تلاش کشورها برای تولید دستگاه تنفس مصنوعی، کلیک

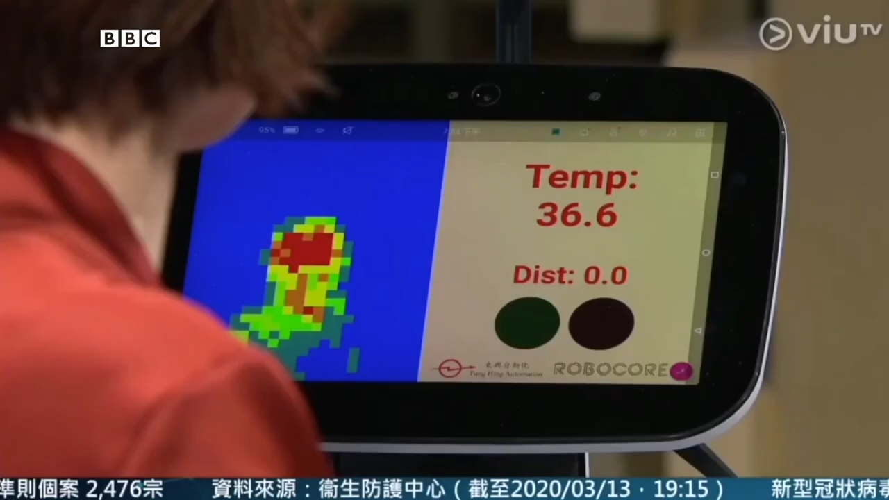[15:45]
زنن حتی دمای بدنشون رو هم از فاصله شست سانتیمتری می گیرن.